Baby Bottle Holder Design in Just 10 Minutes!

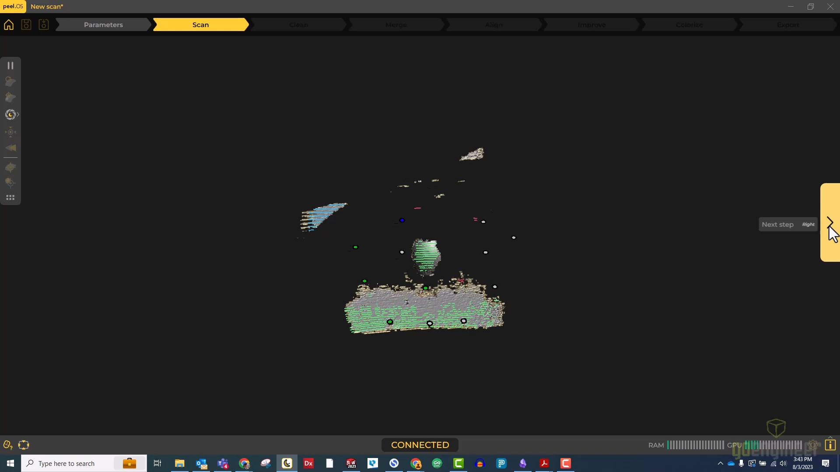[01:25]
then we'll zoom in on the bottle so we can see what we're doing a little better, and then we will start to turn the turntable to get the different sides of the bottle.
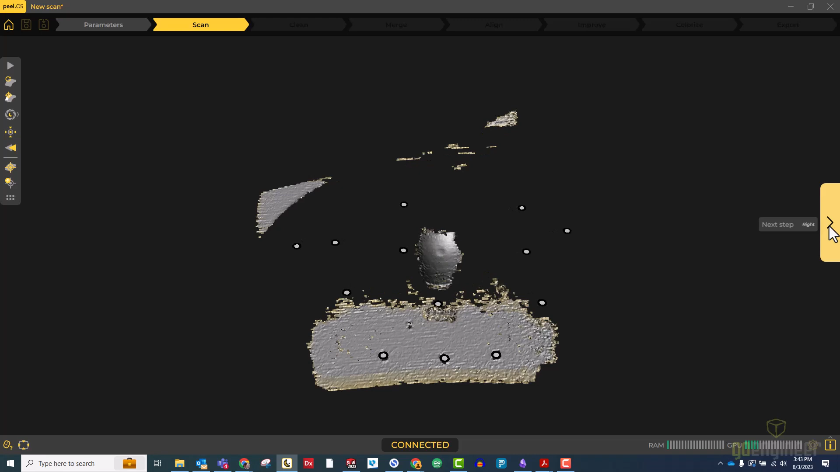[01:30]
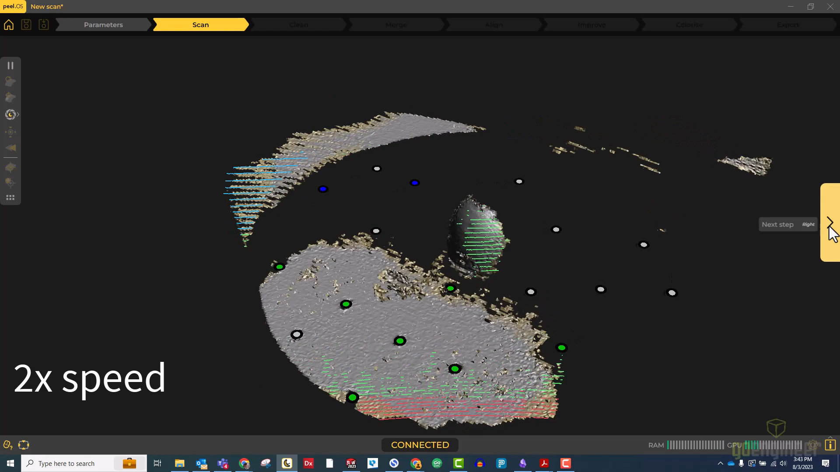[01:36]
Now the surface texture is a little wrinkly because it is translucent, but I'm not too worried about that.
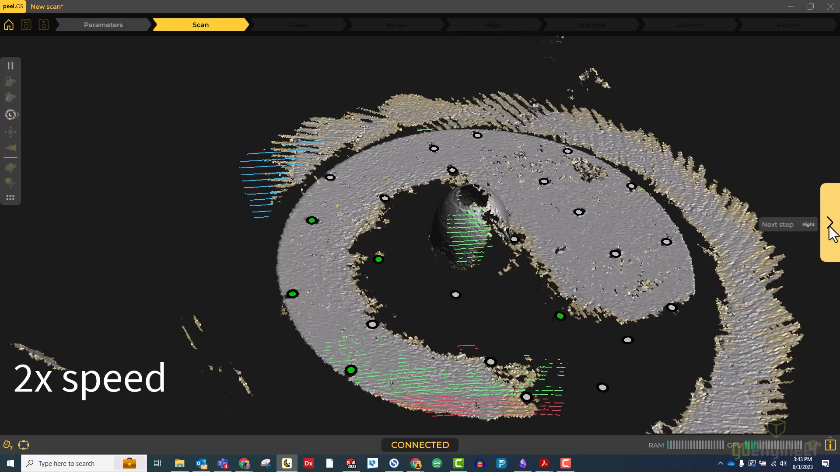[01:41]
Now the top is starting to look especially bad. I'll scan that a little bit more, but also finalize will take care of that.
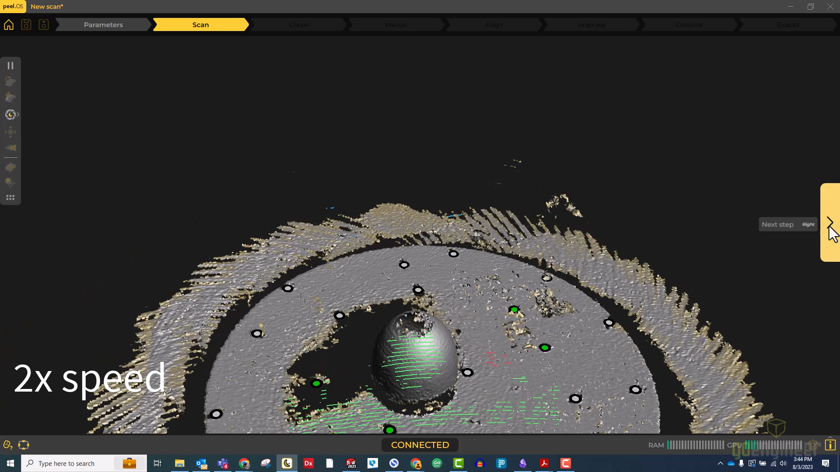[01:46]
Next we're going to clean up this scan data.